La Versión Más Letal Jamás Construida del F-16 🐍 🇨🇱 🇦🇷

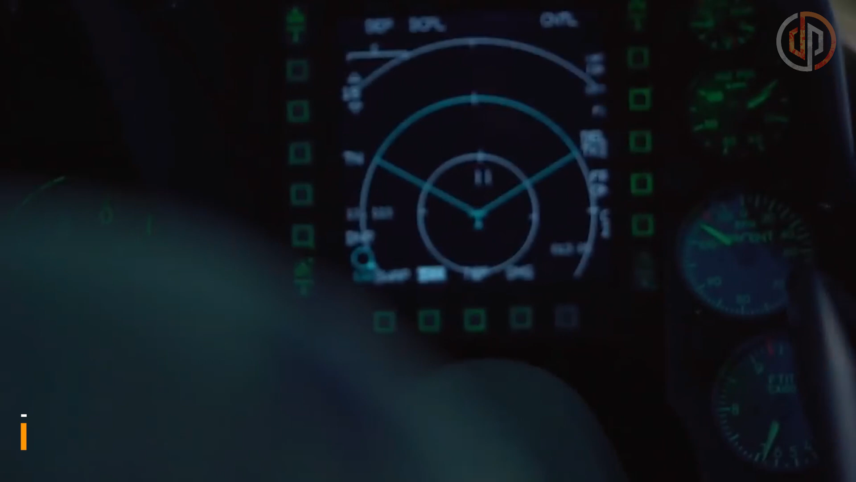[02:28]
denominada Center Pedestal Display, ubicada inmediatamente abajo del panel de control integrado,
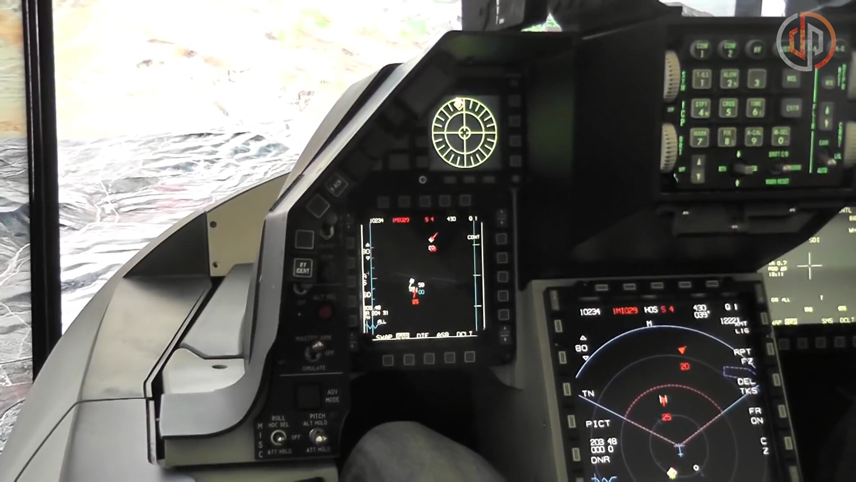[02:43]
integrar en una presentación táctica la información de todos los sensores del avión,
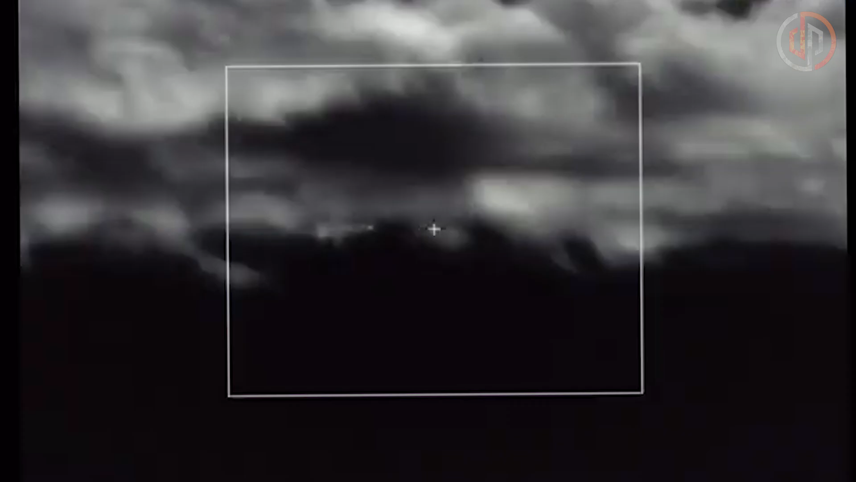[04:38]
Este sensor permite rastrear amenazas aéreas con una alta precisión en entornos sin radar,
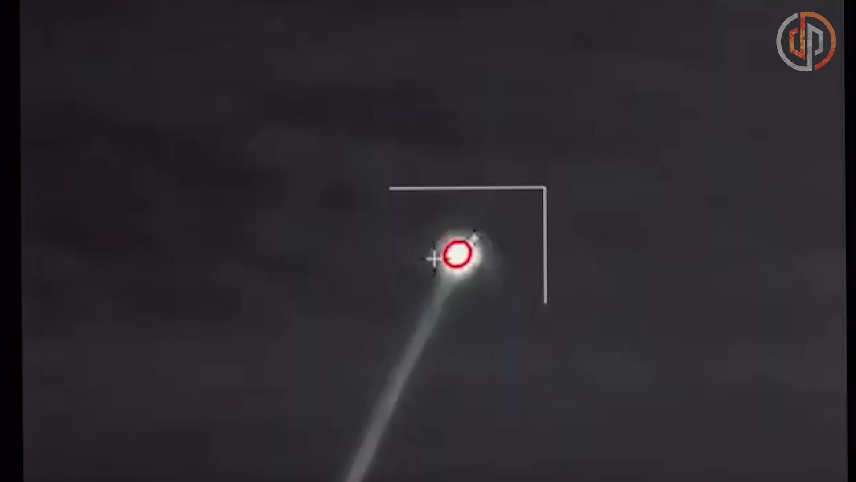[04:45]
sin realizar emisiones que alerten a la aeronave adversaria,